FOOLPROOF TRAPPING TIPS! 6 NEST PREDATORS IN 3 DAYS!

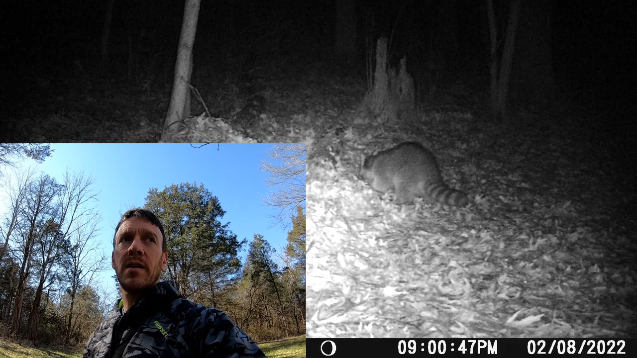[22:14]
woods trap the coop trap it didn't have anything in it neither the cage nor the little dog proof but i can see something that looks like a raccoon